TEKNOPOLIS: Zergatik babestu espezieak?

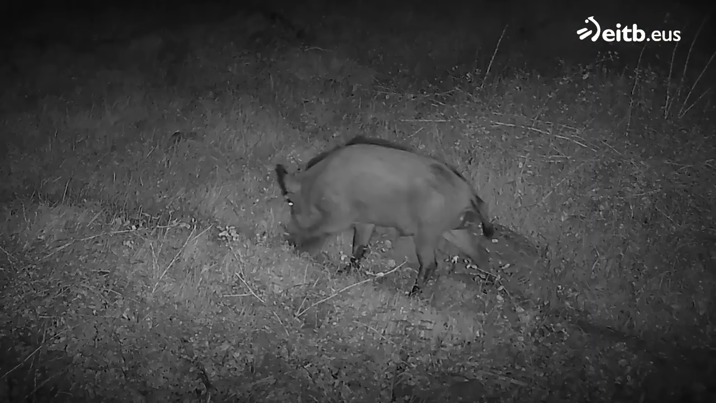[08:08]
Zilemos, un par de jabaliz. Hartzarrearen populazioa euneko amarringuru handitzen ari da urtean.